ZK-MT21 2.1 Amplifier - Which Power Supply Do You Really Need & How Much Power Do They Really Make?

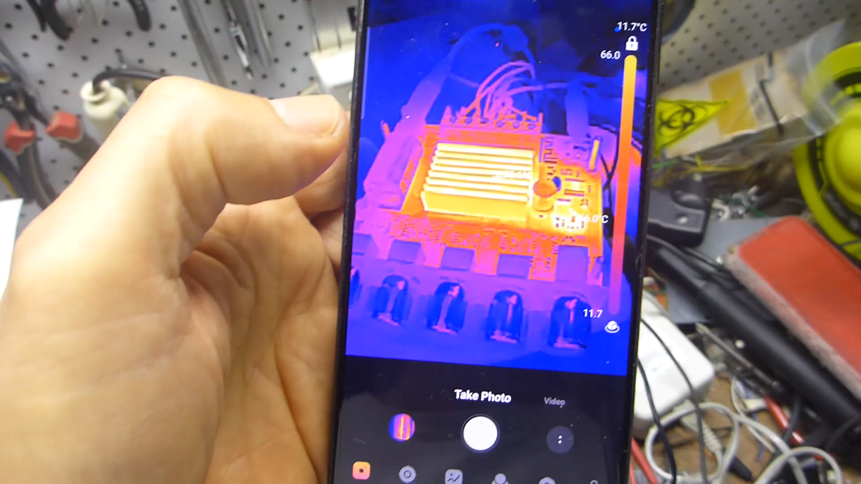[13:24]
So that's showing that the heat sink is currently at about 55 degrees. It's been running pretty hard. I've been cranking this thing, but let's run it for a bit and at a higher volume and we'll see what the temperature gets up to.
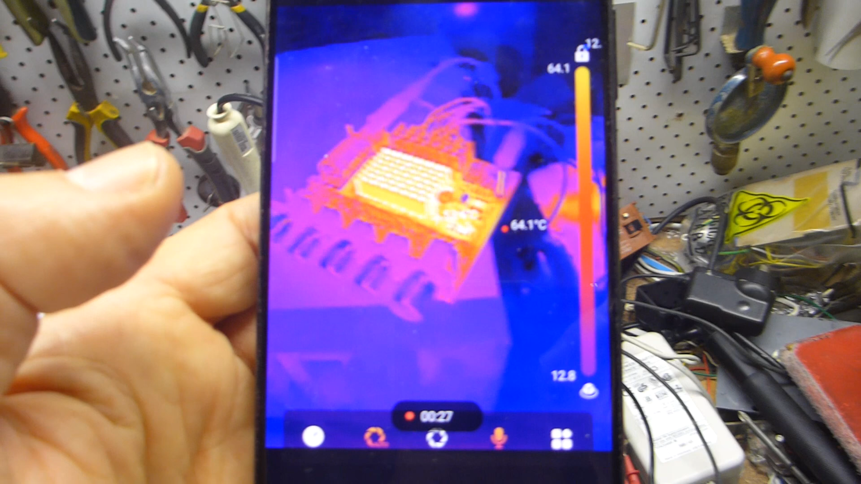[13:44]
I'll switch to the actual video camera view of the thermal camera feed and you'll see that that won't get, that's not getting higher than about 55 degrees.
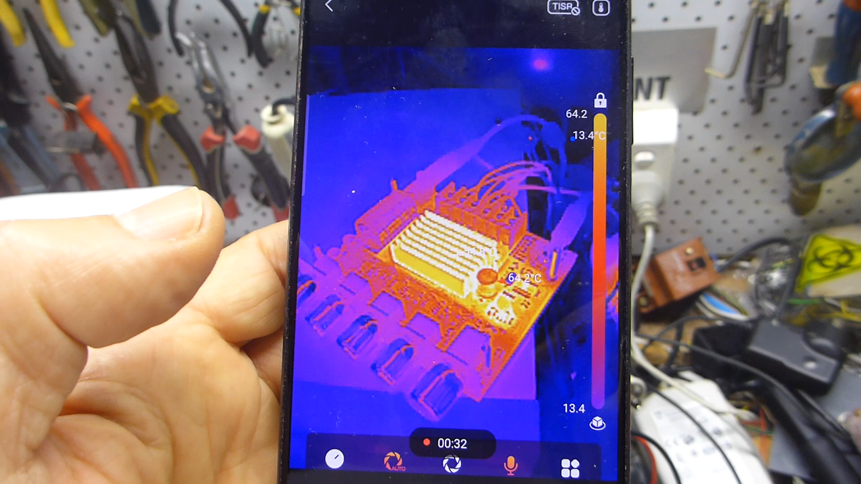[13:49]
Which is absolutely astonishing.
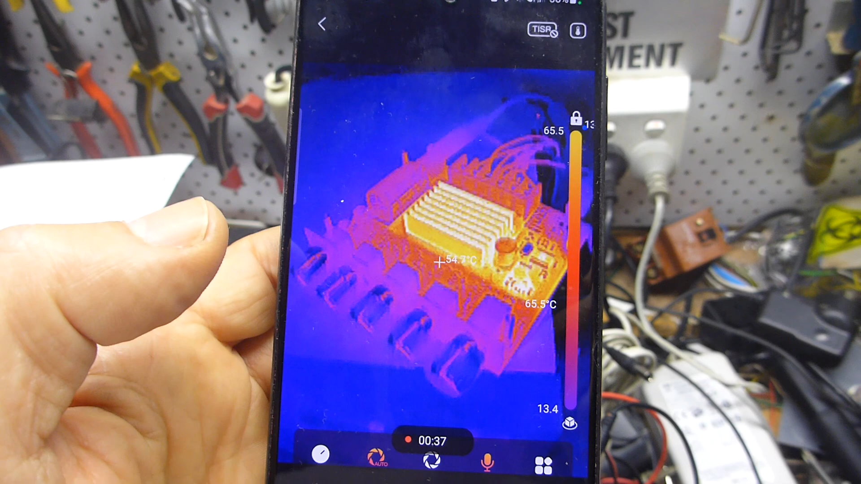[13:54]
On screen: spot 54.7°C
That's fantastic. Really, really good performance.
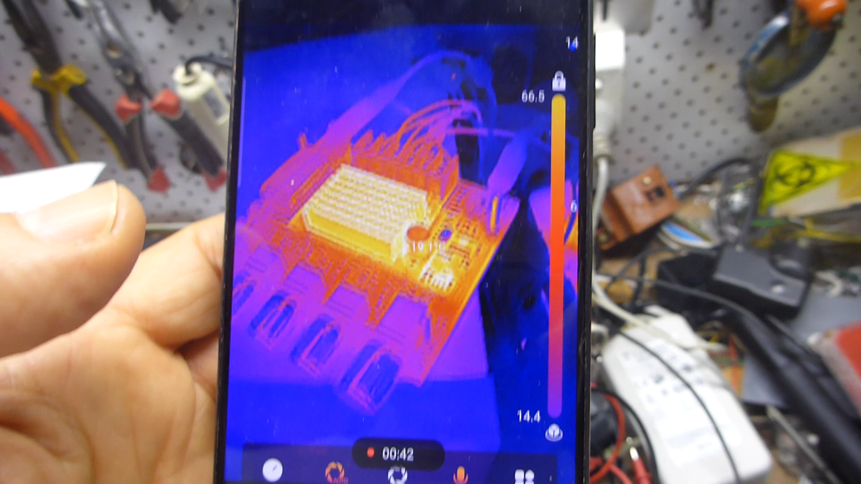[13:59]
So some of the ICs are getting pretty warm down there, some of the processing ICs down on the board, but really, really impressive.